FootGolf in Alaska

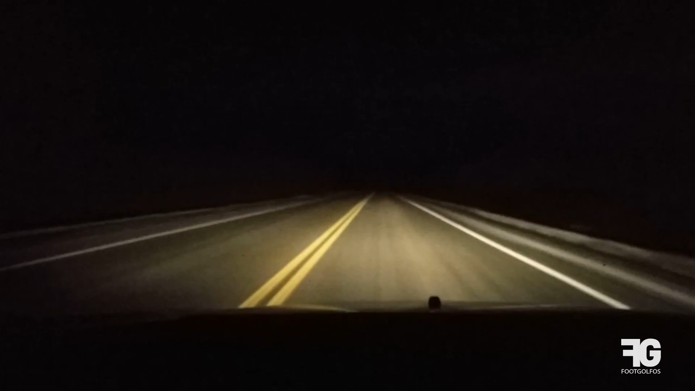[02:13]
All you can see now is desolate highway. I went 20 minutes at one point without even seeing another vehicle.